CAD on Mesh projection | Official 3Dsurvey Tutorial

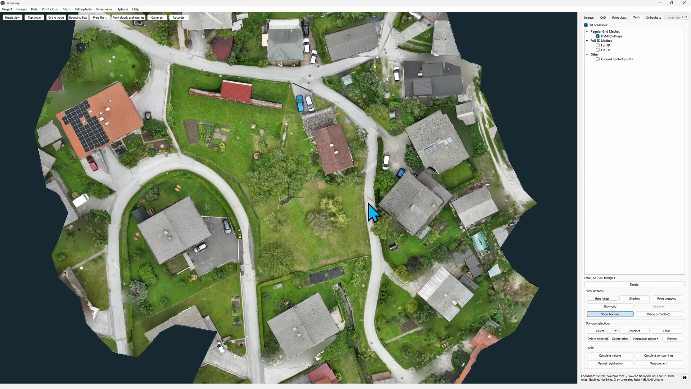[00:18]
So here I've got a nice terrain elevation model. It has an orthophoto draped on it to make it look better.
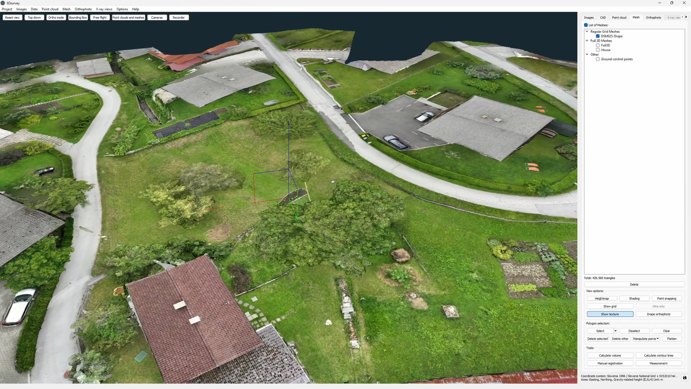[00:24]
And now I want to work on it with some cadastro data that was downloaded from our national provider.
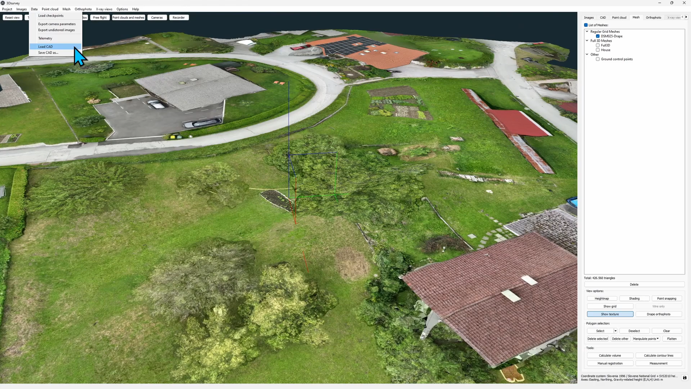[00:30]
I import it just like any other CAD file. But now nothing happens. The list of layers is there but I can't see any lines.
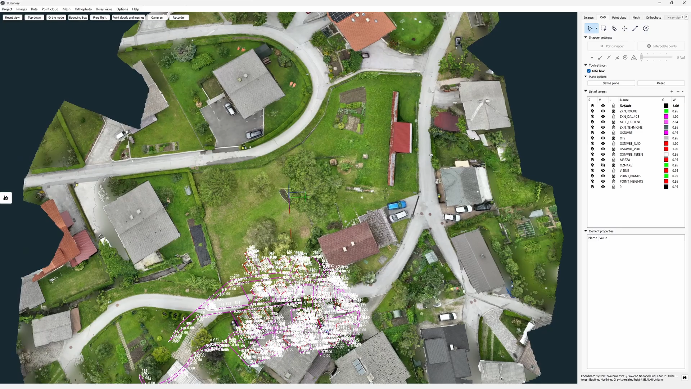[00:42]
That's because all my CAD elements landed beneath my surface. This happens when you import 2D data into 3D environment. All my lines and points have their elevation fixed on zero.
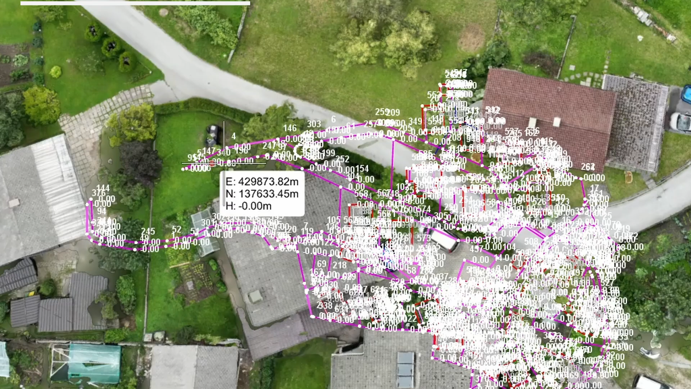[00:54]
One way to sort this problem is to switch to top-down view and ortho mode.
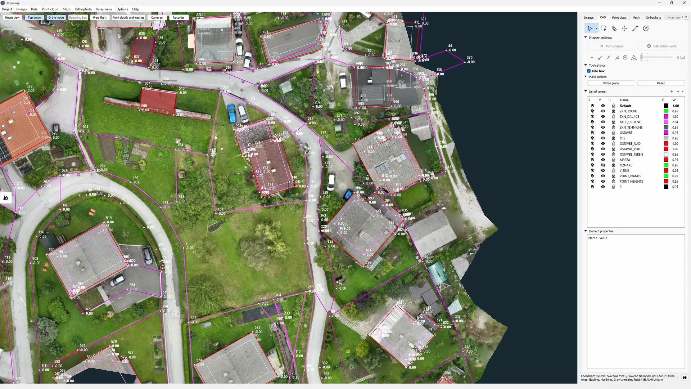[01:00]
Now I at least see that the data fits horizontally. But this view doesn't allow me to inspect my model very well. So I disable the top-down view and the ortho mode.
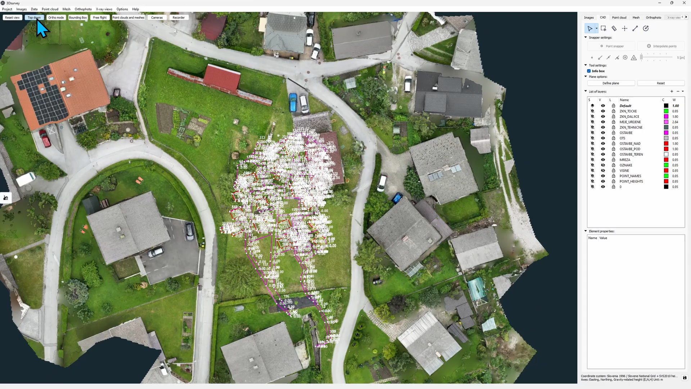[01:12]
And that's where we get to today's highlight. I go to Mesh tab,
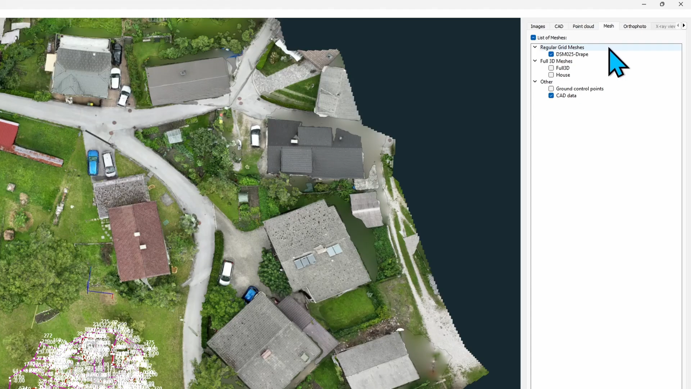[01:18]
right-click the Mesh I want all my CAD elements to fit to and select the Project CAD to Mesh button.
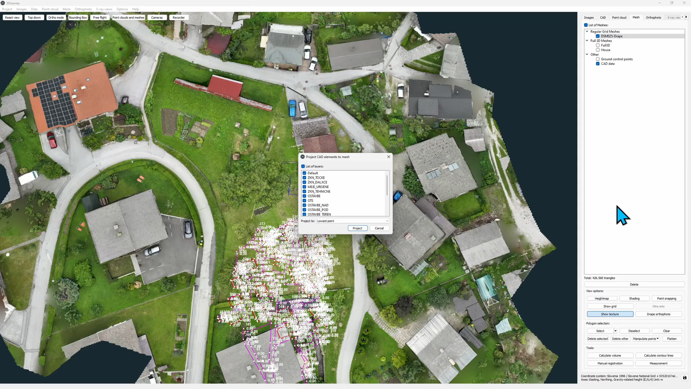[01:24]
A window with list of CAD layers opens up.
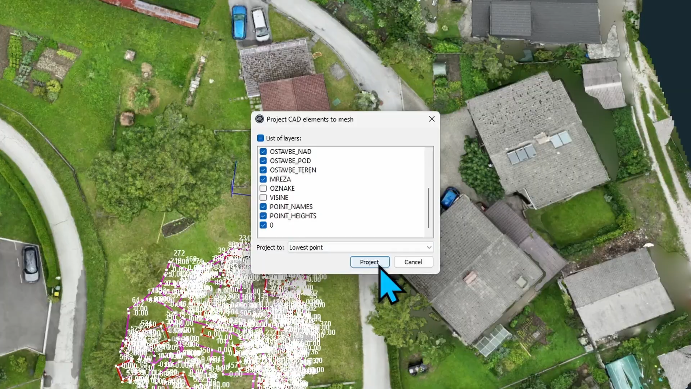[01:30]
Here I select the layers I want to project to my mesh. And just like that with a click of a button
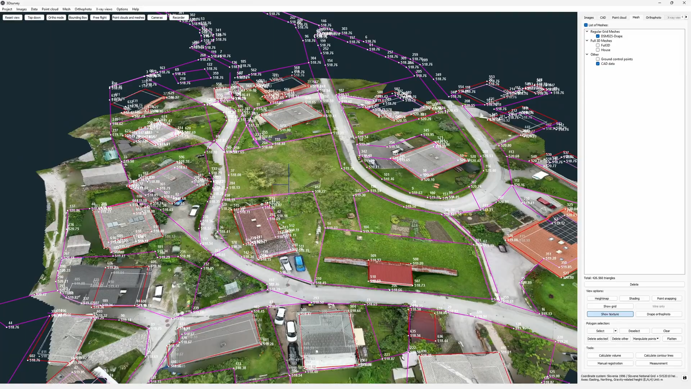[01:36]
all my CAD elements are projected on the right elevation.
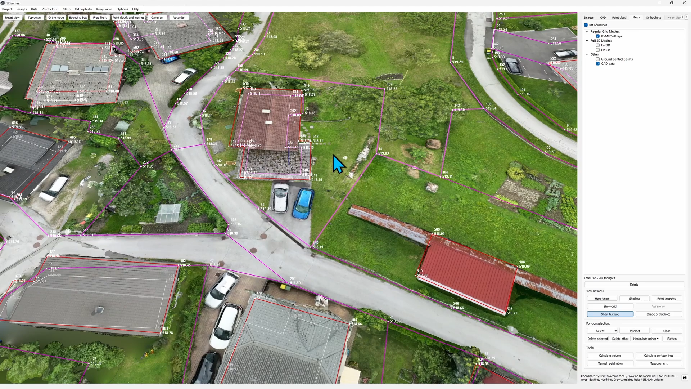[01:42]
Now I can also use the advantage of inspecting the position of points and vertices with drawing an images tool.
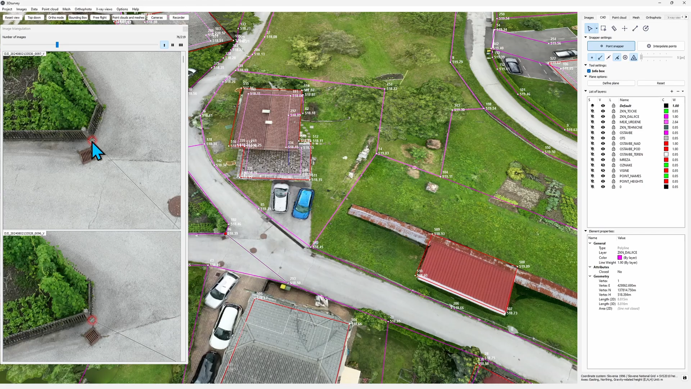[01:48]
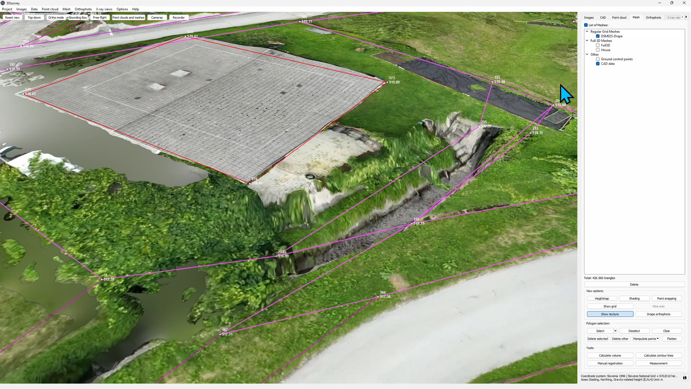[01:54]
One thing to notice mind the edges of your surface. The software will extrapolate the lines
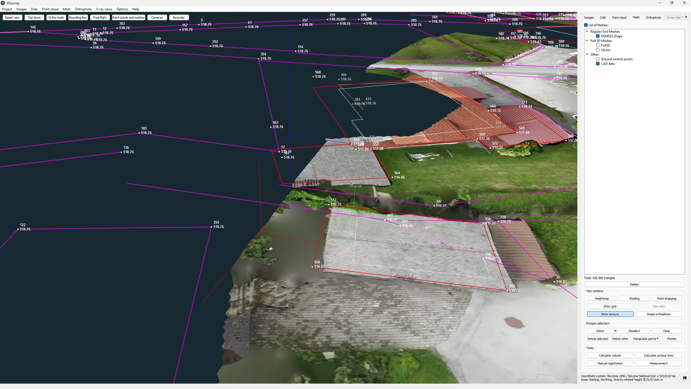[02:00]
that start on your mesh but the points and lines that fall off your surface will simply
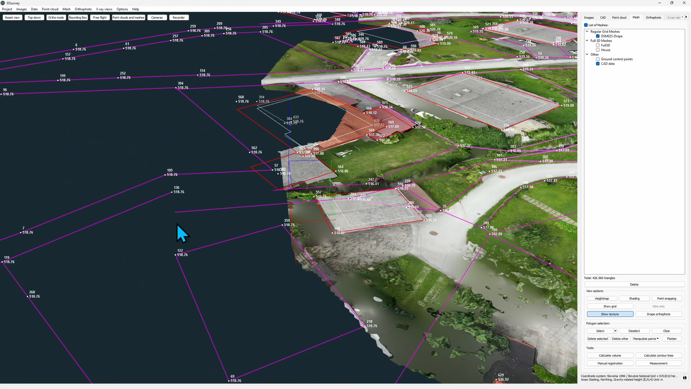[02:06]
assume the average height value of your surface.
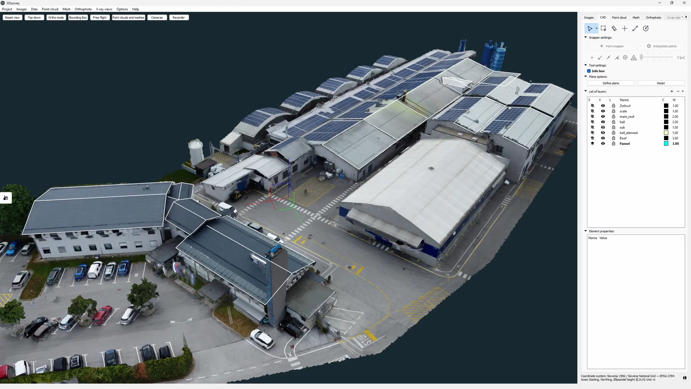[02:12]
Snapping on full 3D mesh is also possible. An example of where you may want to use this is roofworks. Here we have a case where we've got some solar power panels planned for a roof.
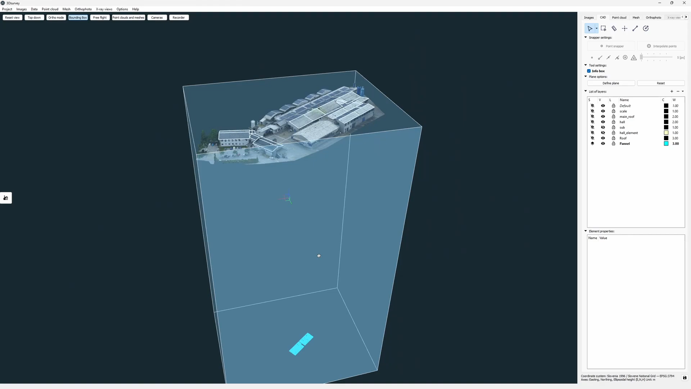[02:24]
Again we got a 2D DXF file which we imported into
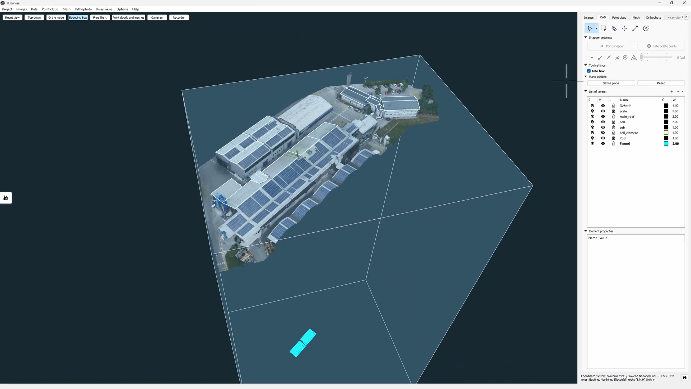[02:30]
3D Survey with all its elements on zero elevation. So now we have to project them on the top of our roof.
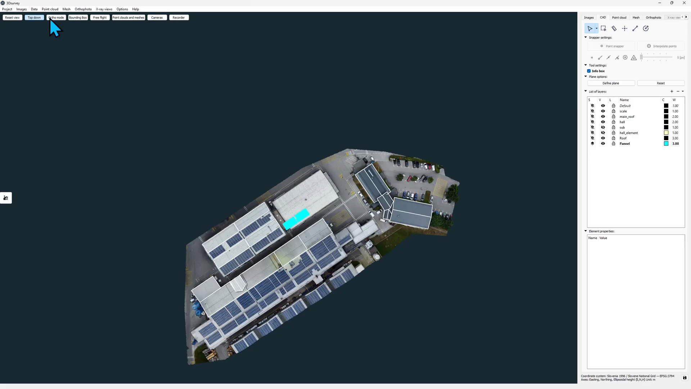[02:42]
Again we can check with top down ortho view if it fits horizontally. Now that we know that it does we can simply project it to our mesh. Right click Project CAD to Mesh.
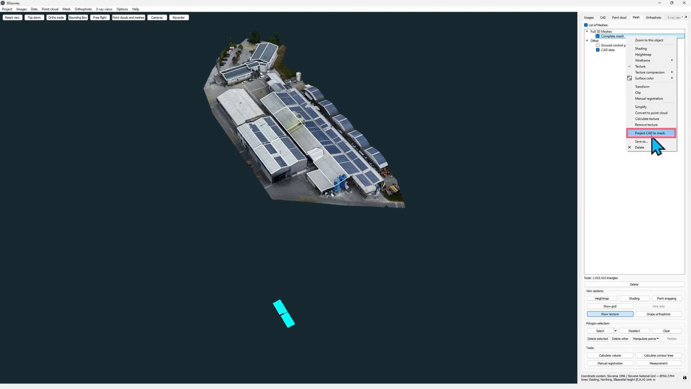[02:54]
We only need the panel layer here and this time we'll set the Project 2 to highest point.